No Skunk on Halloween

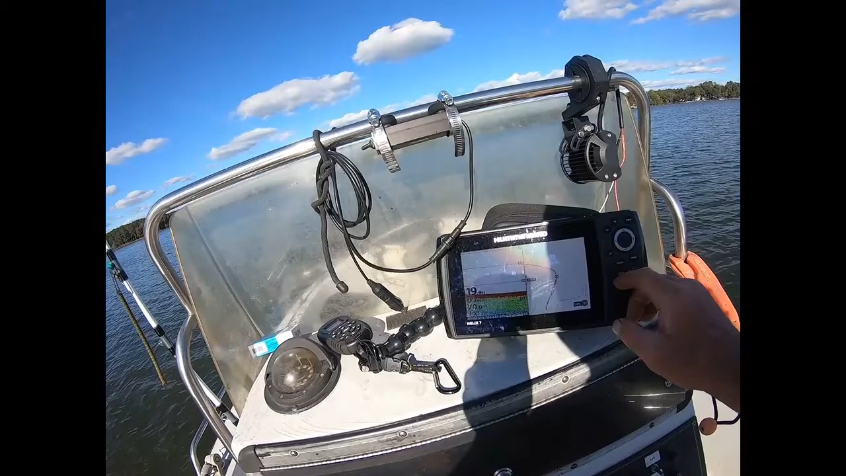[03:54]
back in this cove in about 17 foot of water.
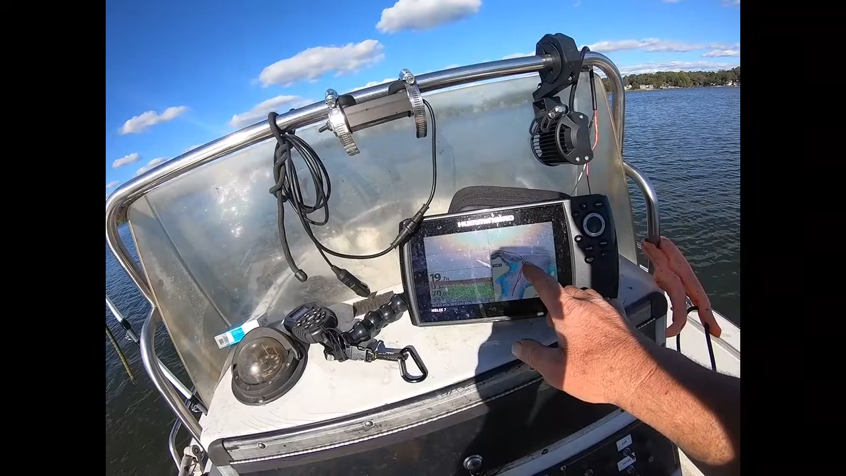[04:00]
I'm going to come out and I'm going to skirt along this cliff, steep drop off. Half my rods are going to be up on this drop off, and the other half's going to be down in the deeper water. So hopefully with the different depths and that bottom contour, hopefully there'll be some fish hold up on there.